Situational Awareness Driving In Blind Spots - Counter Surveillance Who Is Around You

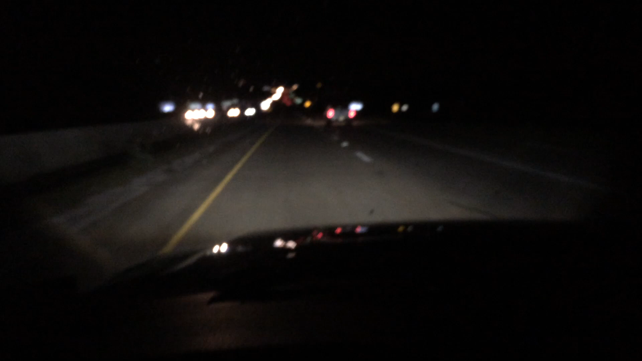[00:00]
Hey, young people. A little night video here. Driving back from having a drink with my buddy, and I'm looking at this car, and I'm kind of like, he pulled up next to me, and I kind of just want to give up. When you're driving and you're passing, the most critical time you're going to get in an accident or you're exposed is, you know, some people will drive right here behind somebody in another lane. If they make a lane change right now, I'm going to be okay.
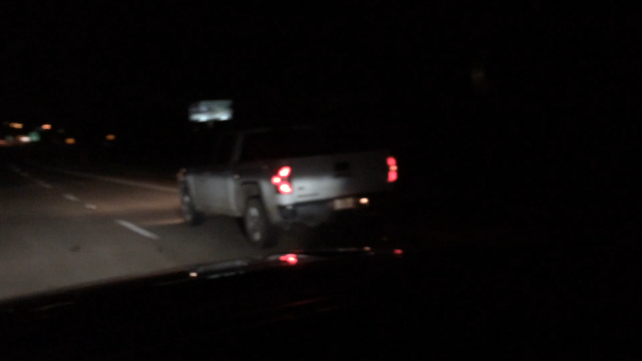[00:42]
So right now, once I pass that rear fender, I'm in a position that if this car changes lanes or makes an erratic or something comes out in front of him, I'm going to get hit, and I'm in his blind spot.